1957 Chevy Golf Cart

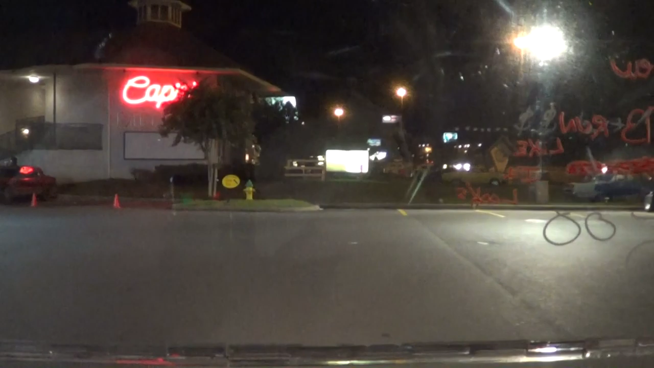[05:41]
Take you for a quick trip around the pilot parking lot.